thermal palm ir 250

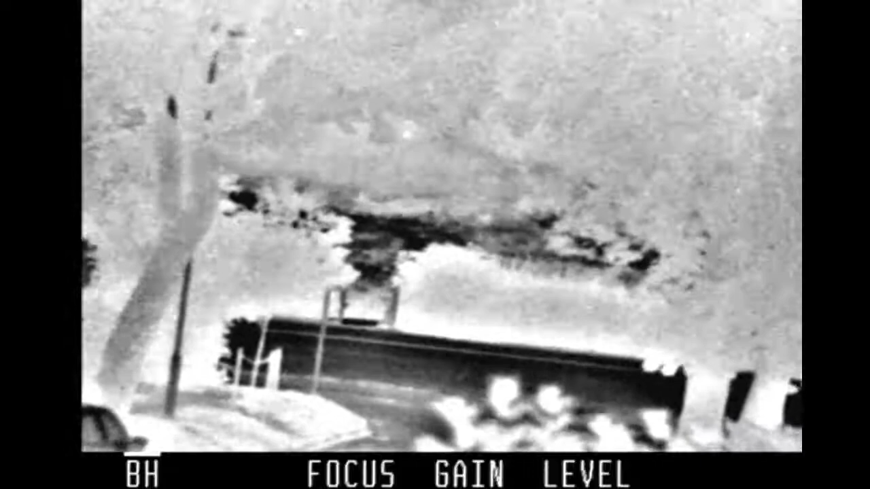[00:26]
they're looking at these gate is 100 yards away, that
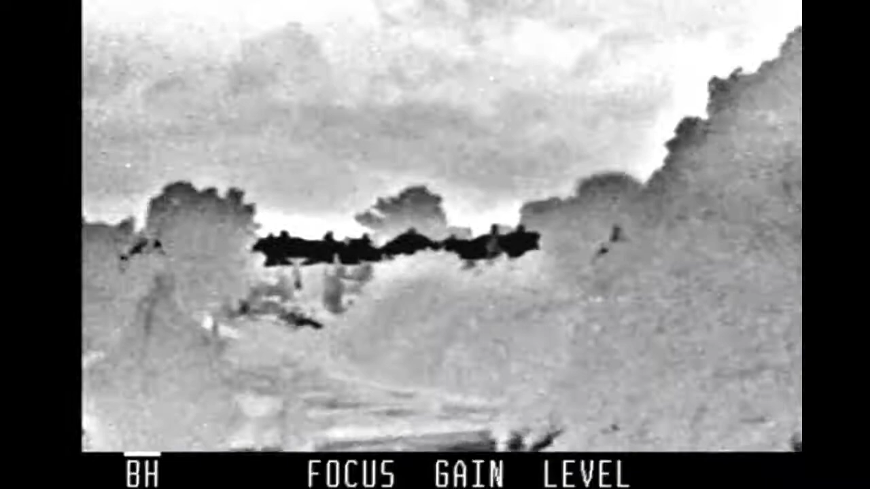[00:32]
park there and the houses are well over 500 yards, that's what range finder, that's it again, we've got white hot and we've got black hot, if you look at roost you can see how much he's losing from them houses are over 500 yards away,